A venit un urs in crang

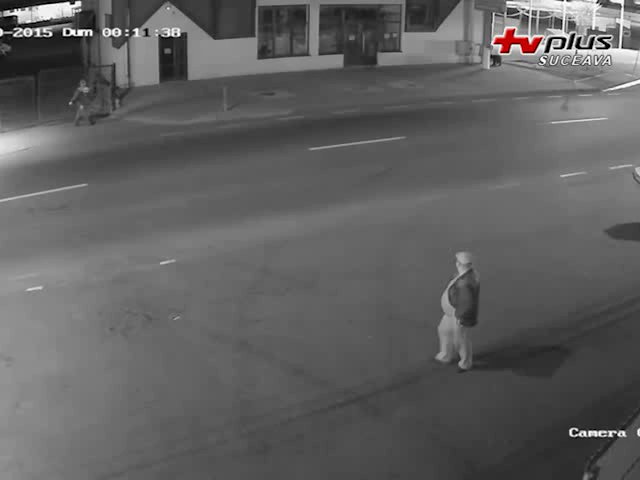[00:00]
Un pui de urs își făcea veacul pe străzile din Suceava Nestingherit sâmbătă-noapte. Polițiștii, silvicultorii și jandarmii îl caută pe animal după ce mai multe persoane au sunat la 112,
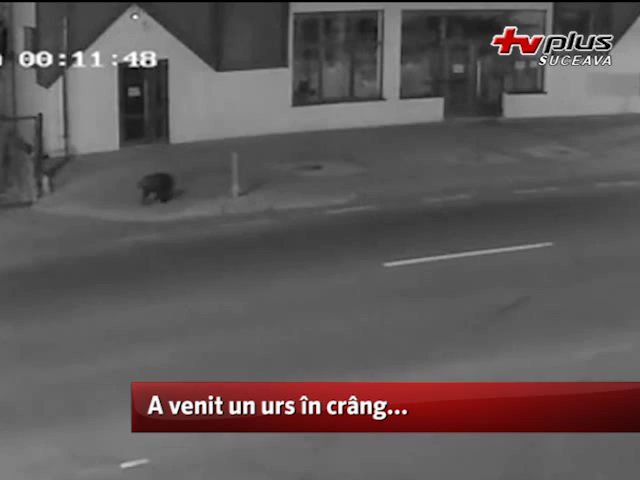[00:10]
însă nu dau de ursul care a asemănat panică prin oraș. Ursul a fost văzut în mai multe zone. Jandarmii au patrulat toată noaptea în zona respectivă, însă în zadar.
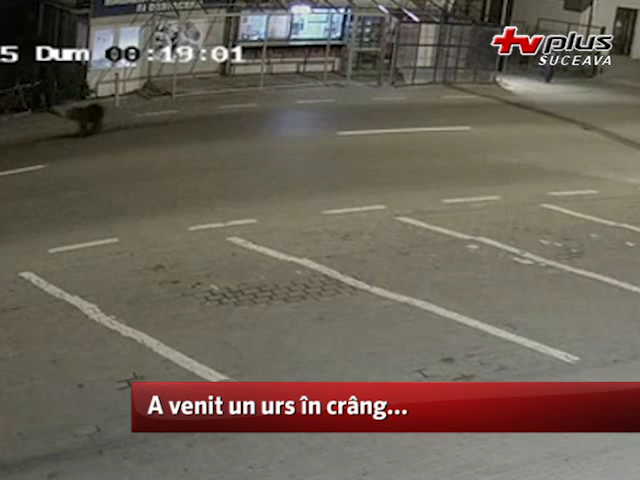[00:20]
Silvicultorii îl caută și ei și nu își explică felul în care a ajuns ursul în oraș, având în vedere că în pădurile de lângă Suceava nu trăiesc astfel de animale.